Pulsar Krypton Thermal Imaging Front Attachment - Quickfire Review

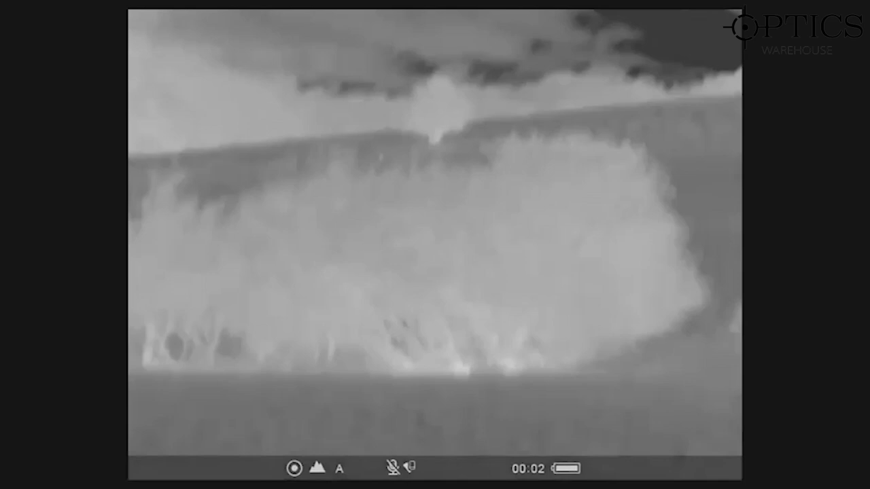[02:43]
It is absolutely incredible, the type of images you're getting out of this. As I said, I was absolutely blown away when I first used it.
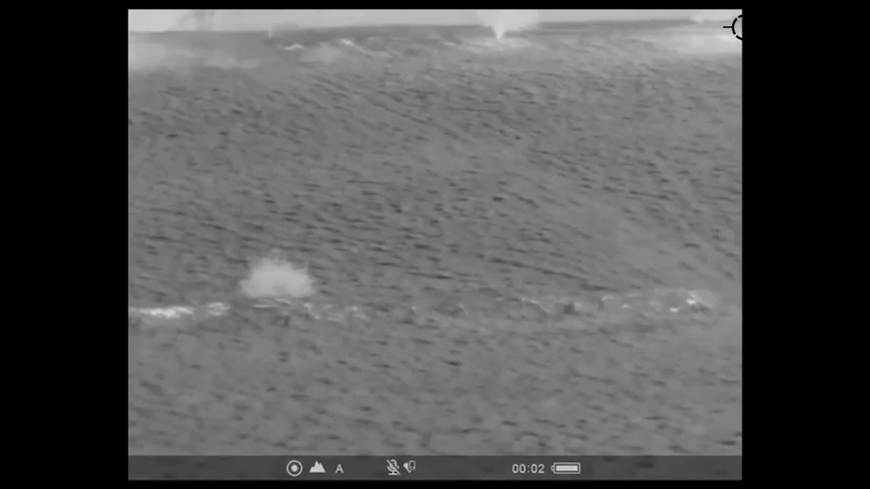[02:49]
It really is quite an insane piece of kit,